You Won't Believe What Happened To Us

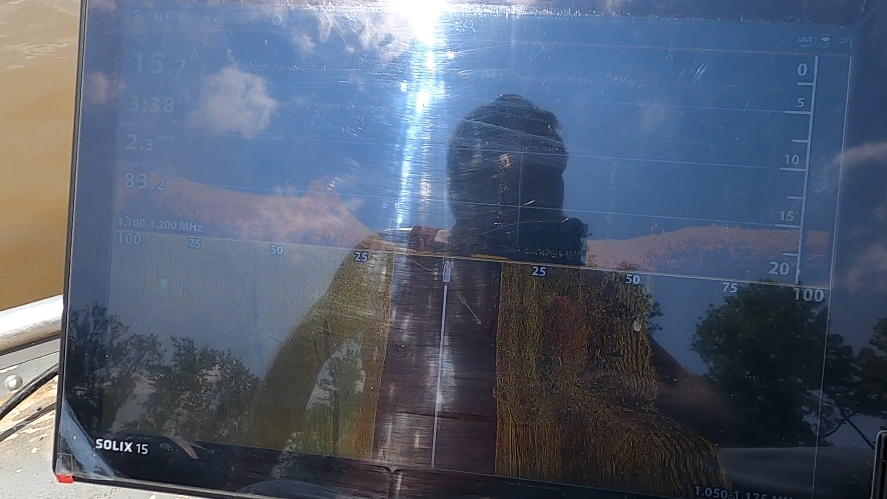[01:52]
I know it's a pain in the butt trying to watch this with the glare.
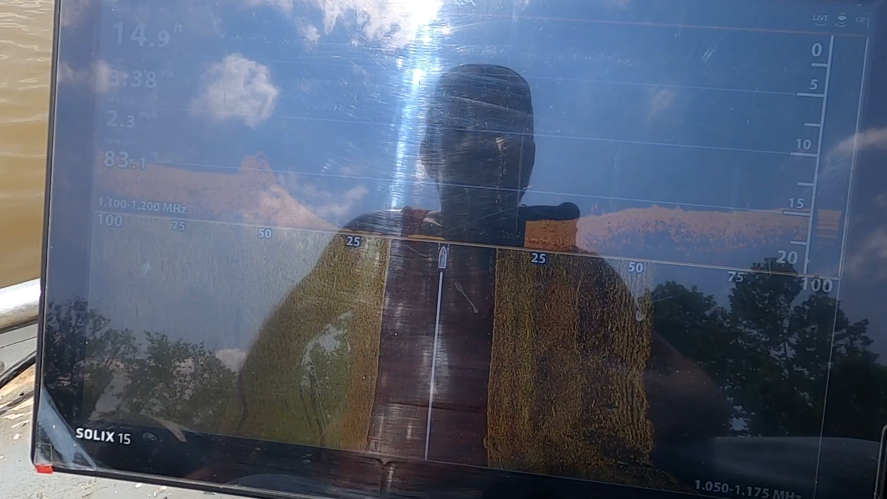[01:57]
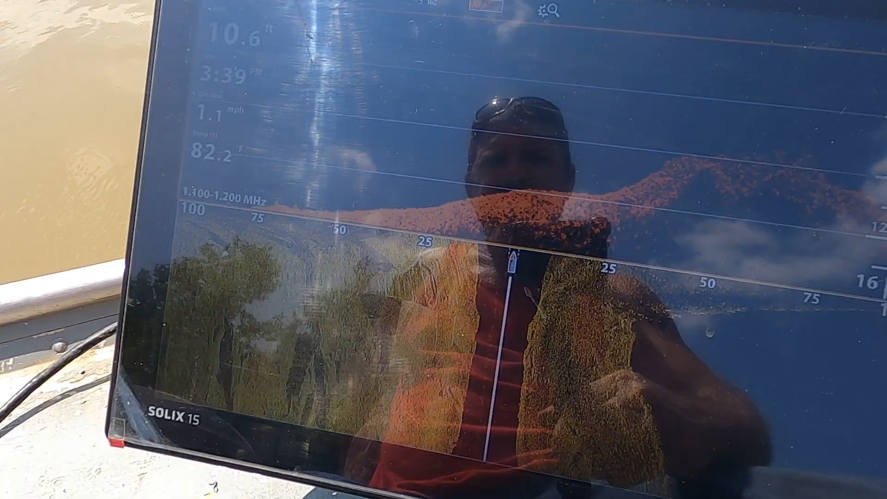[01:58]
On screen: depth 10.6 ft, water 82.2°F, speed 1.1 mph
That's the boat ramp all right there.
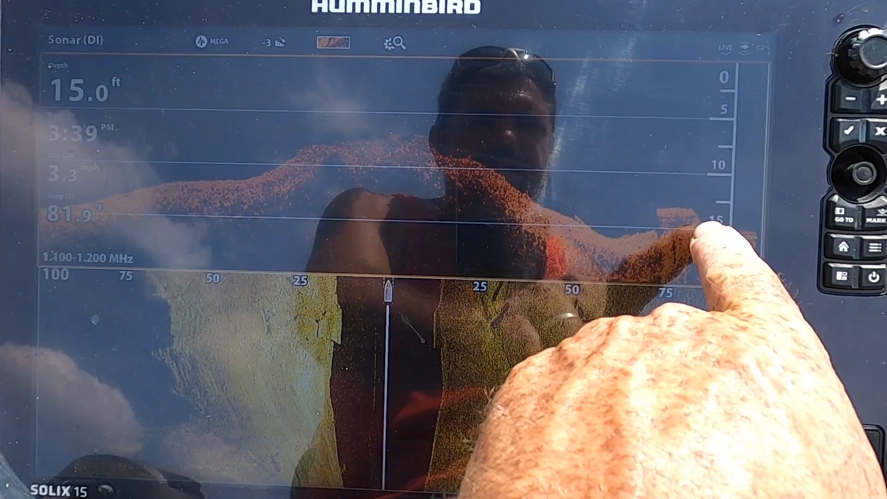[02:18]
On screen: depth 15.0 ft, speed 3.3 mph
There is something right there. And
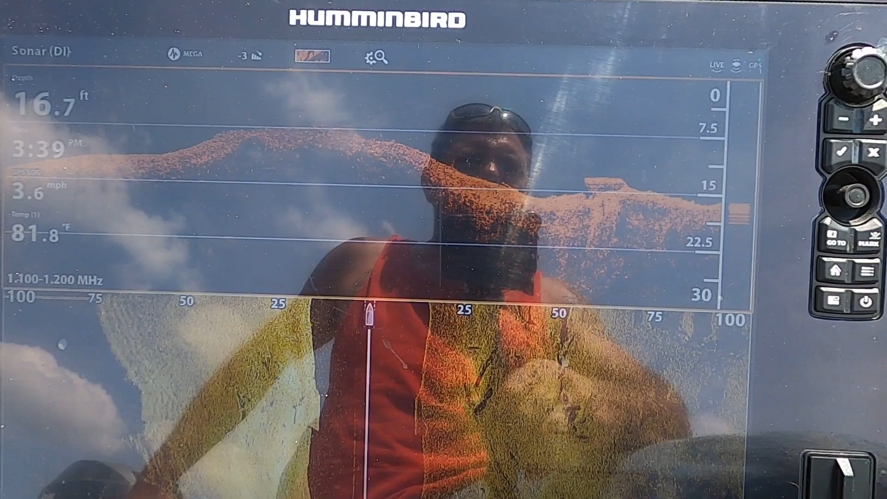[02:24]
On screen: depth 16.7 ft, water 81.8°F, speed 3.6 mph
that car was just right past it.
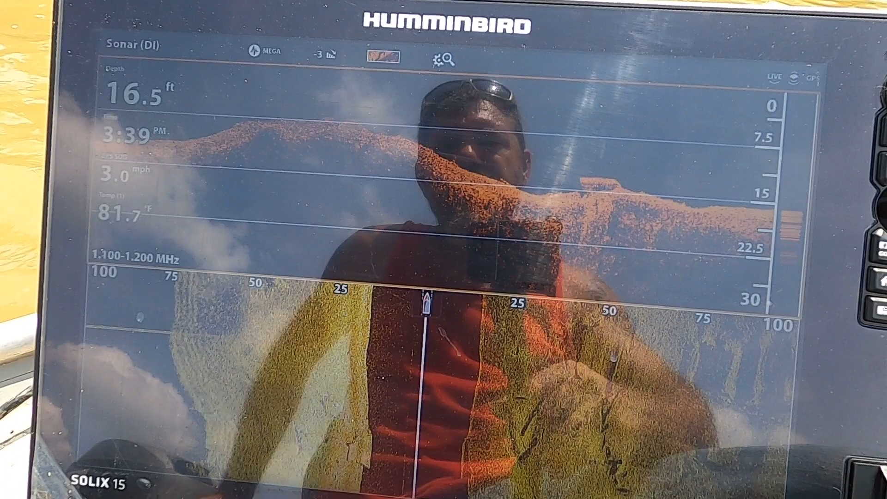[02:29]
On screen: depth 16.5 ft, water 81.7°F, speed 3.0 mph
Right when it dropped right there, 16 foot, right there.
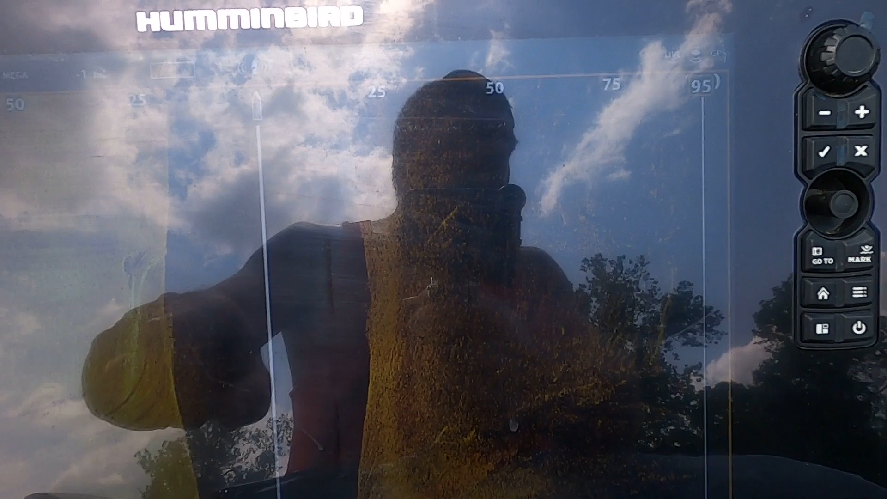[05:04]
There's the truck right there, just past the car.